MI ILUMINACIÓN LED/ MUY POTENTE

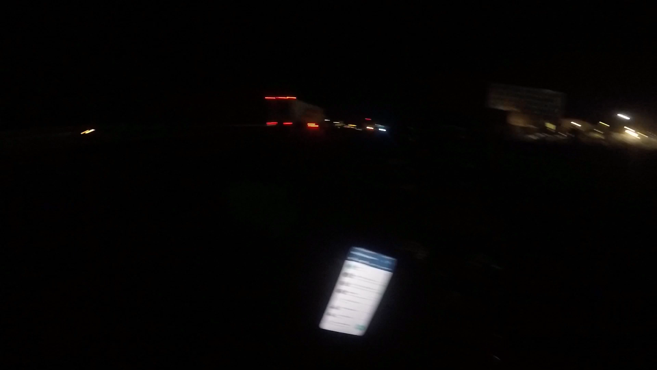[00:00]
¿Qué onda amigos? ¿Cómo están? Estamos aquí en la oscuridad Este video rápido Nada más para mostrarles el LED que traigo Chequen
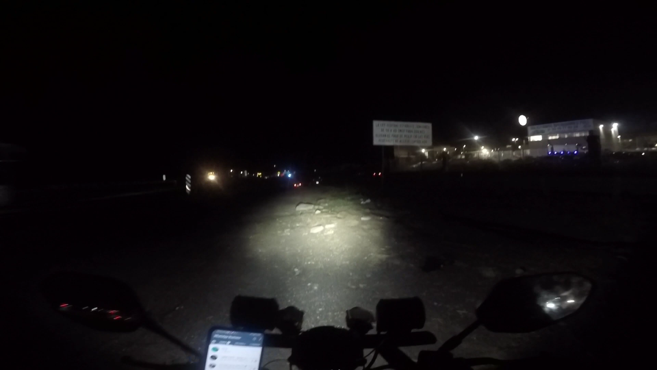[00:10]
Pinche luz de sono Esa es la baja La alta, chequen Alta, baja, alta Y traemos todavía unas Extras, vean Ahorita voy a entrar Al túnel de allá
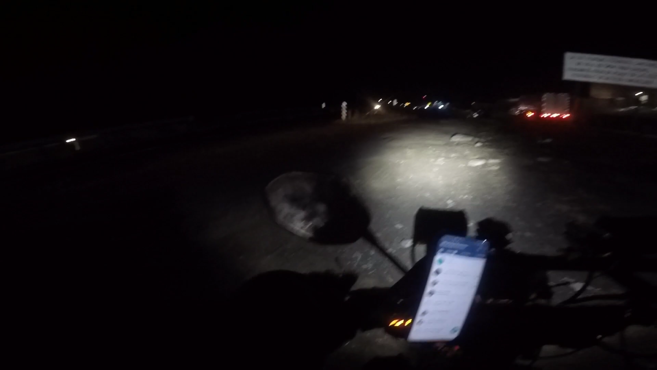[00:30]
Para ver que tanto ilumina Traigo las
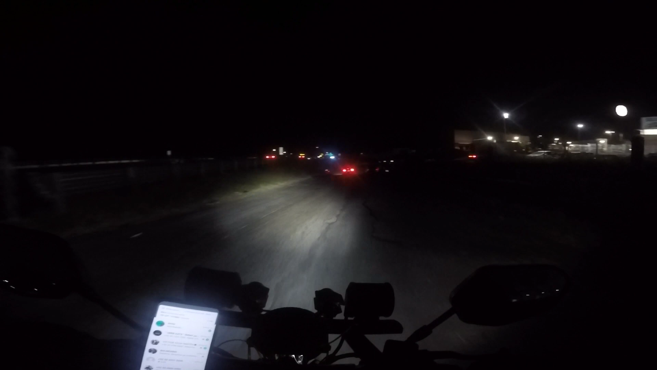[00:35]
Vamos a poner las altas Y las chingonas Vean